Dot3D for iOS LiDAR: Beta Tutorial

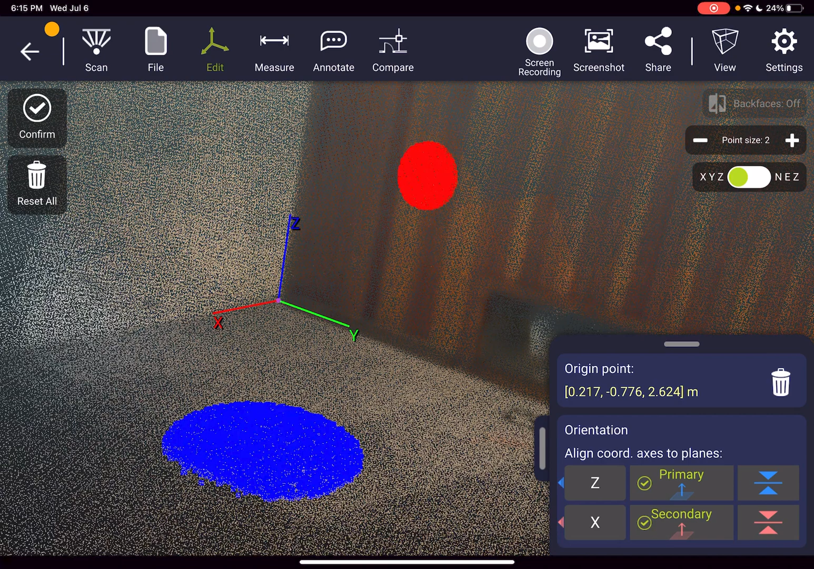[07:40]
system and that will carry through into your export formats as well. Press confirm on the top left when you're ready to complete that process.
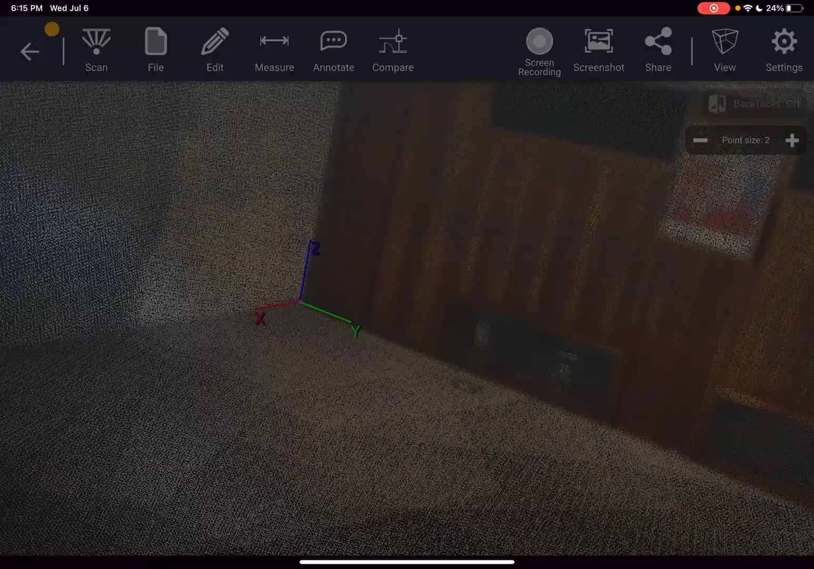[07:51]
Next from left to right we have the measure tab. So our volume measurement tools here are not available quite yet in the iOS release, but the distance capabilities are built in and working well.
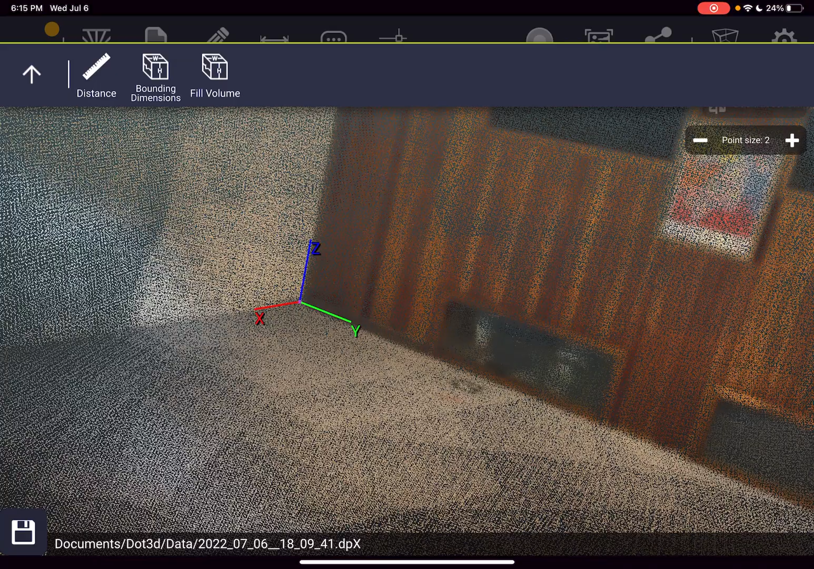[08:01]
So if I press measure distance and then add measurement on the top left, you can start measuring from any point to point within your scene.
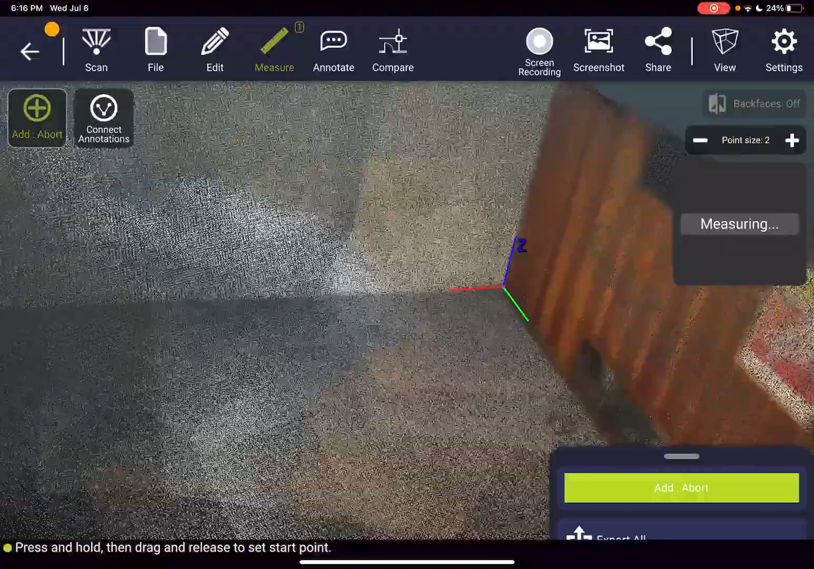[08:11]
If you want to measure from point to point here, maybe I want to turn those axes off.
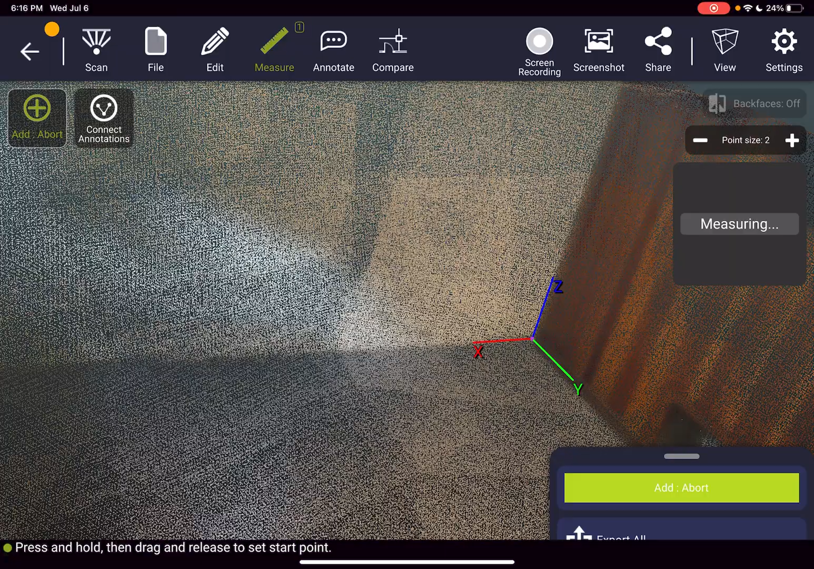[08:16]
So I'll go to view show axes and now measure
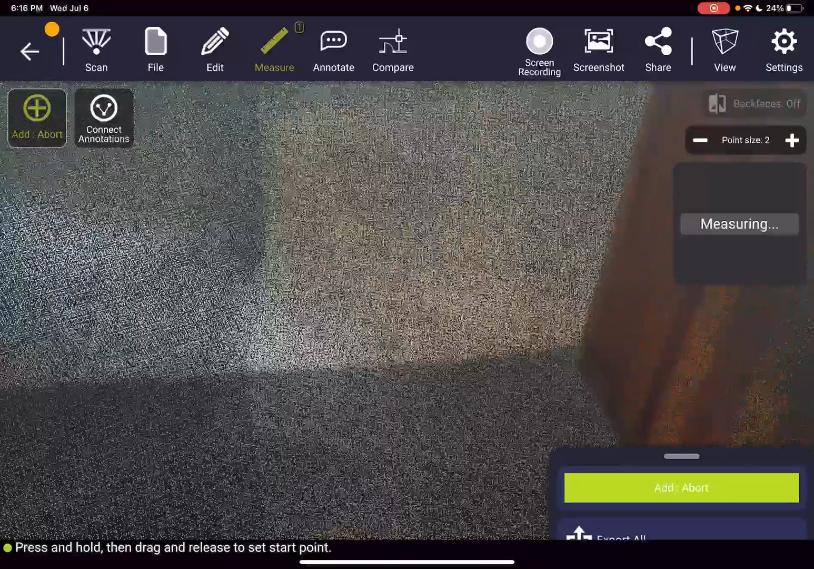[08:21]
by clicking and holding again similar to how we were setting the coordinate system earlier to that corner point.
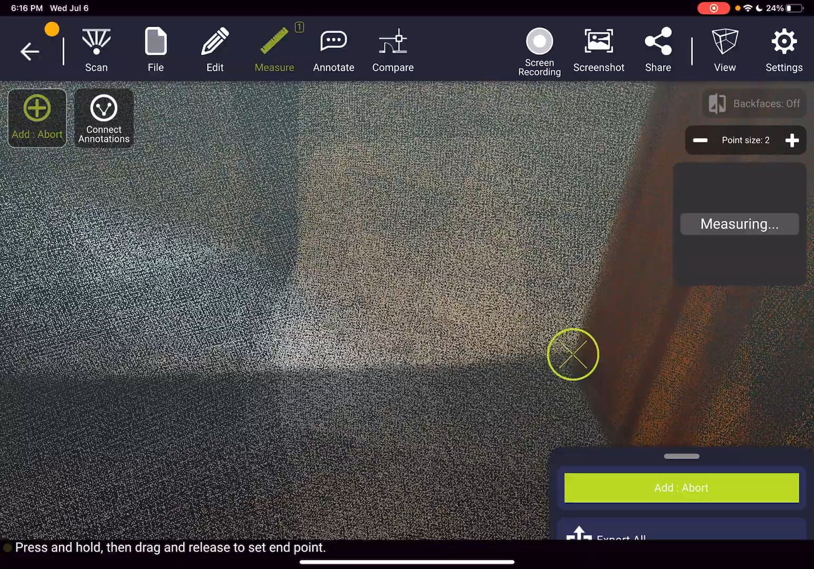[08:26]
And then press and hold to the next point I want to measure to and from.
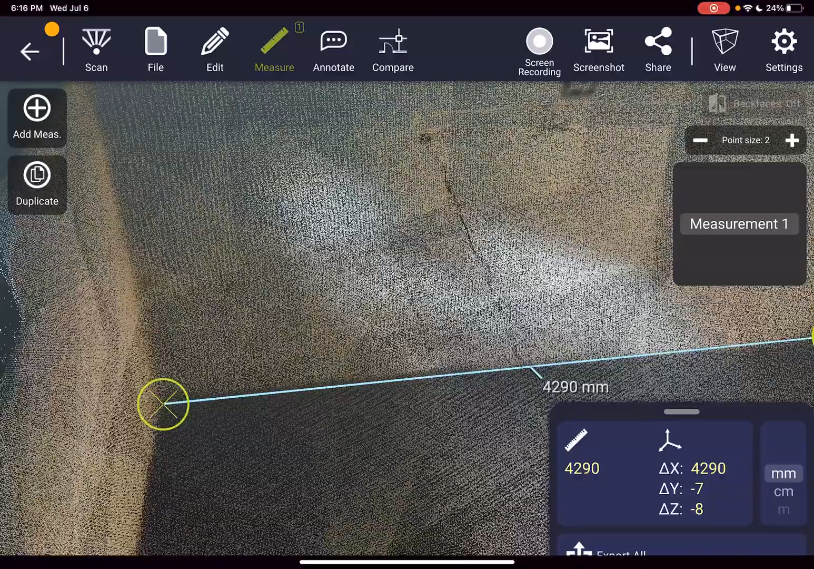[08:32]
And then let's say I didn't quite get it just right.
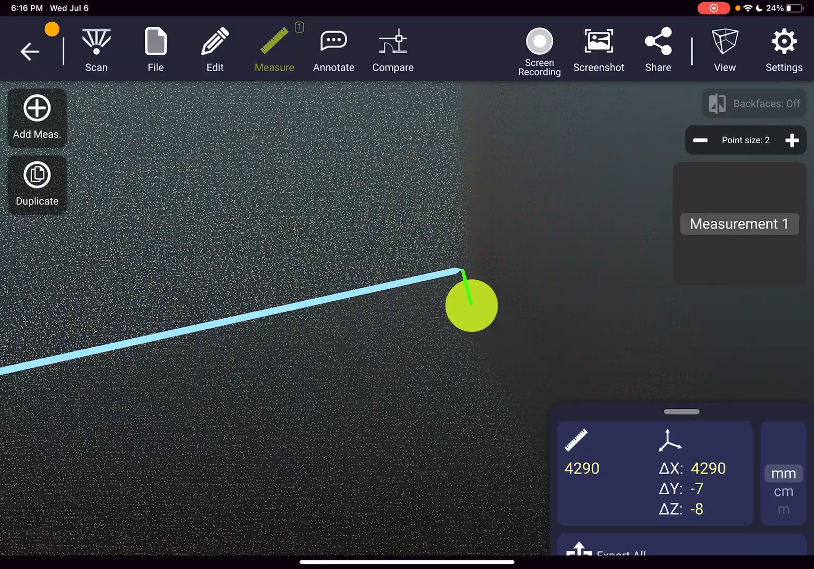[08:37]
It's a very easily adjustable point to make sure you're measuring from exactly where you want to measure to and from.
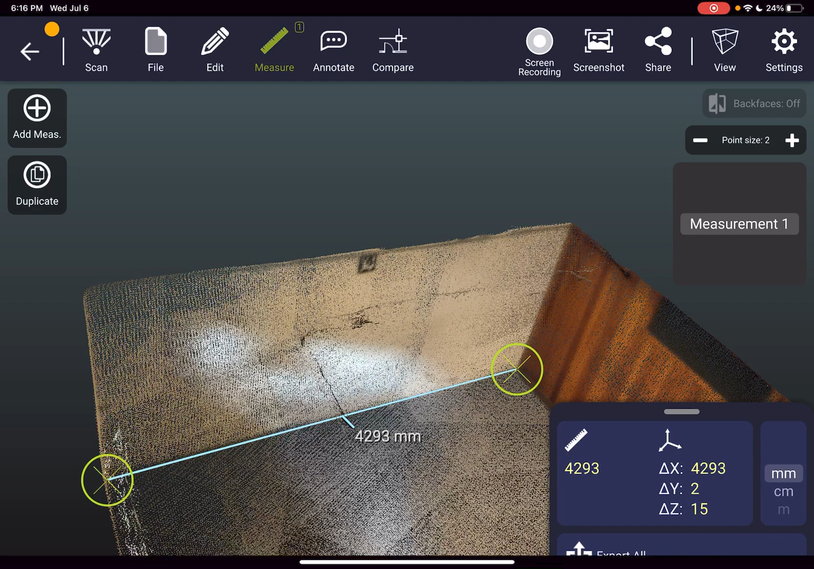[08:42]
And then in the bottom right you just swipe up to set to the inches of preference that you would like to be working with. You can also duplicate measurements.
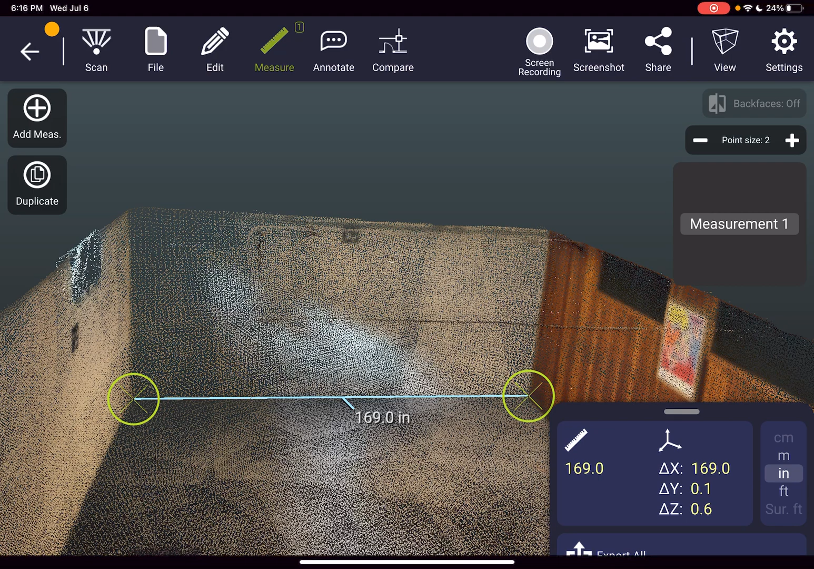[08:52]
So if I'm dimensioning this wall here, I'll just press duplicate on the top left and then
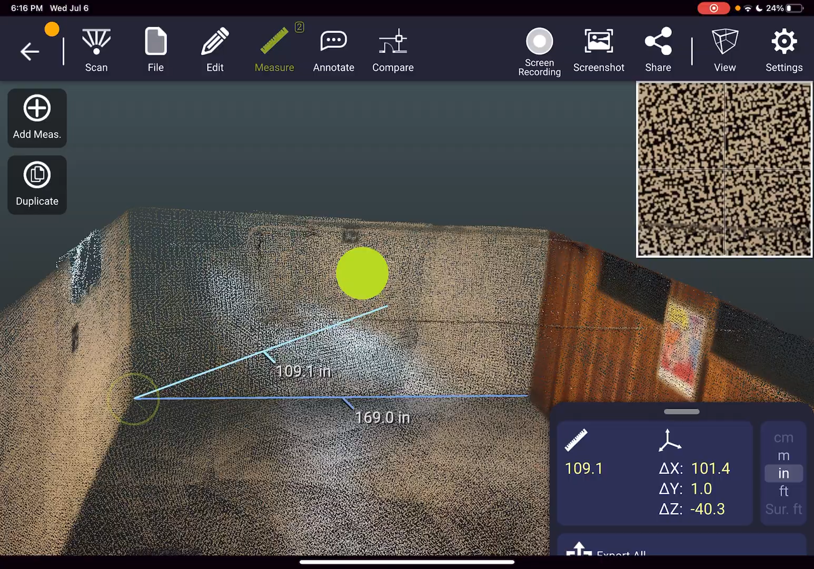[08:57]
drag to add a second
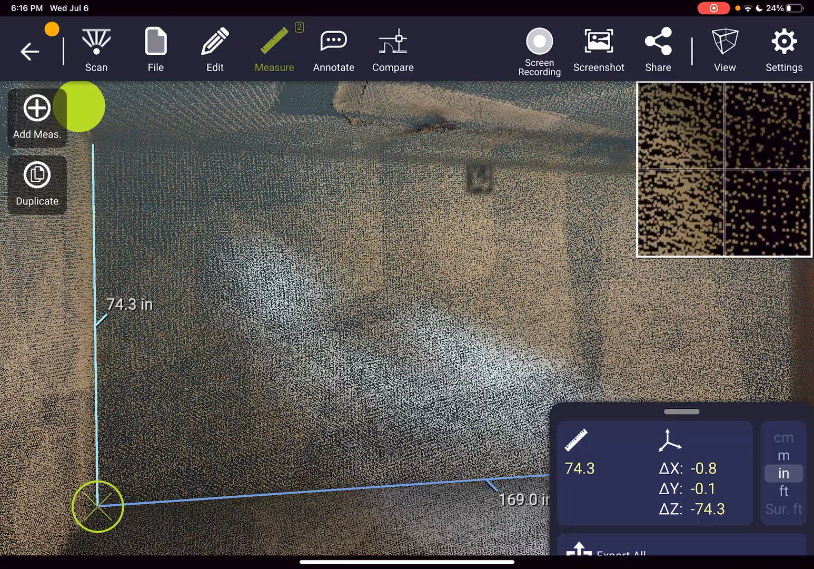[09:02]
measurement with that same start and finish point.
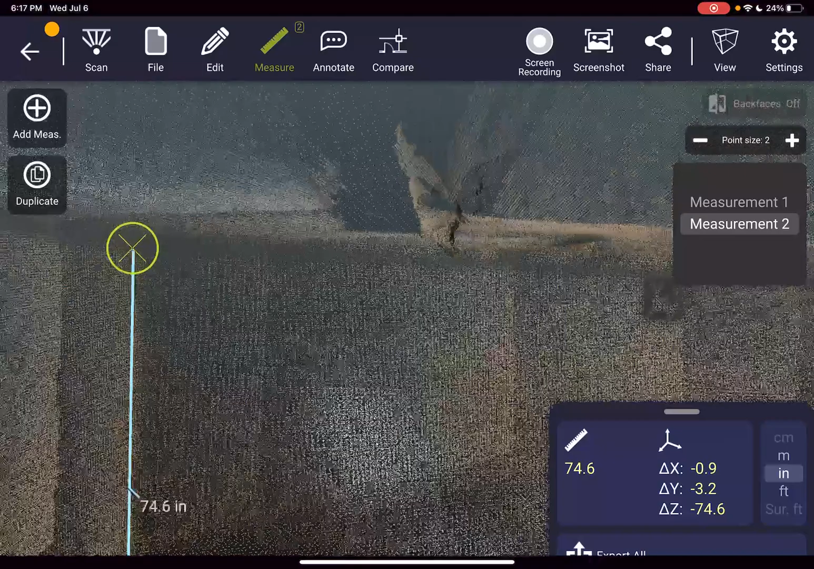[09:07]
And then again, just adjust to exactly where you want to be measuring to and from very, very easily.
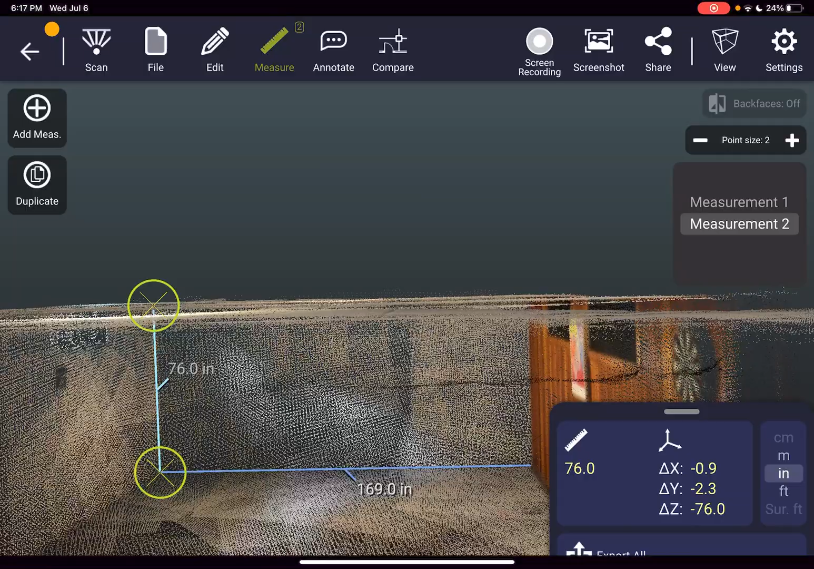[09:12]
All these measurements will save directly into your file,
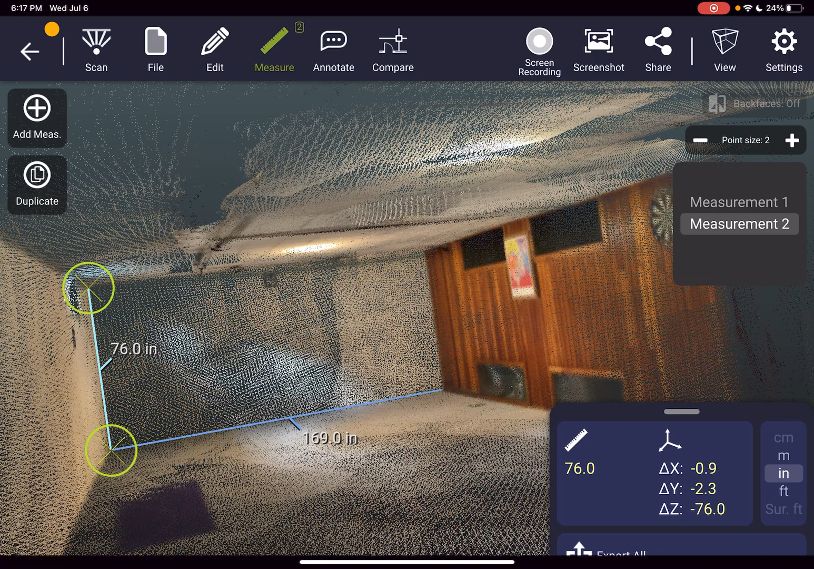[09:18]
can be opened up in .3D at a later time, and you can make as many as you want.
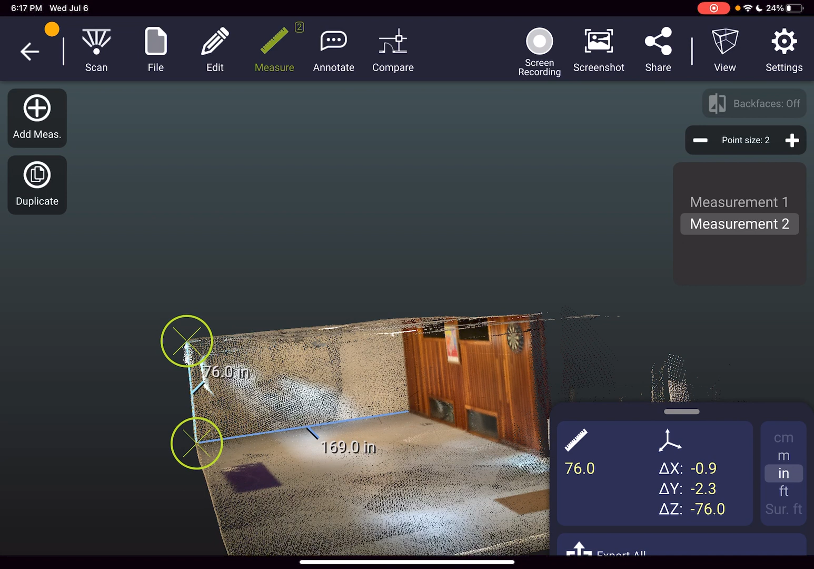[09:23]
Next, from left to right, we have the annotation tab.
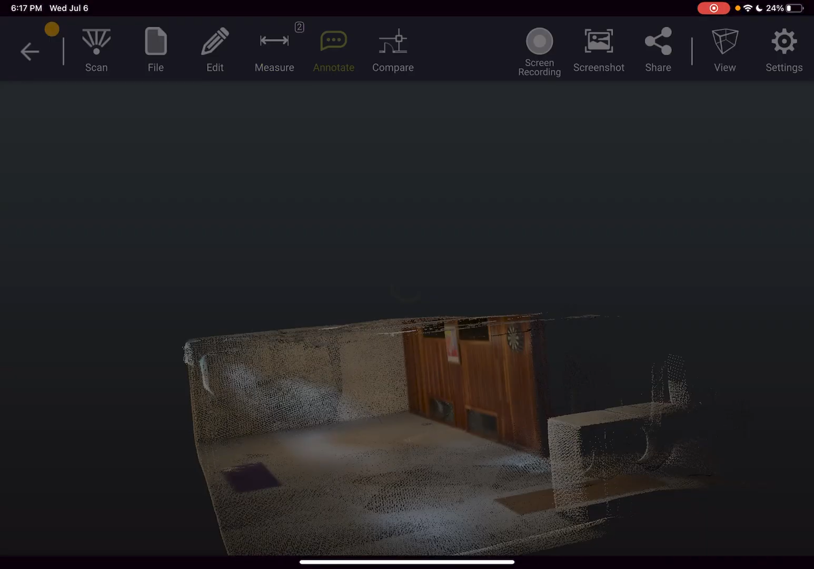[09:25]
This allows you to add notes in 3D.